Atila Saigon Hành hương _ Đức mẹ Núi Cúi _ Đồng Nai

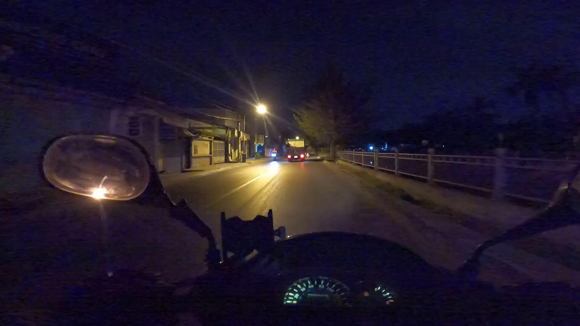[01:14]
Đèn Tesla này nó tối thui à. Đi đêm thì chạy chậm chứ không dám chạy nhanh.
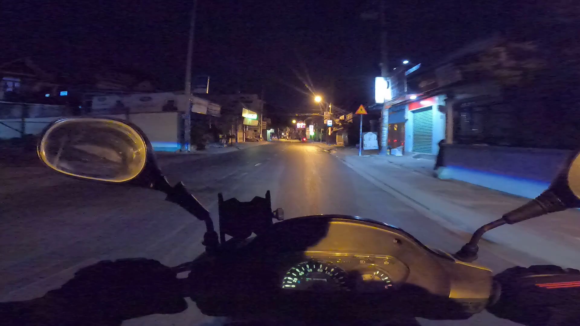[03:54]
Đèn quảng cáo nó gọi xuống đường á, nhìn nó hết hồn. Ba cái vụ này nói hoài mà sao chưa bỏ. Trắng trắng không biết gì. Đó thì là đi nhà các bạn thấy ra mà nó thấy ngồi cũng thoải mái.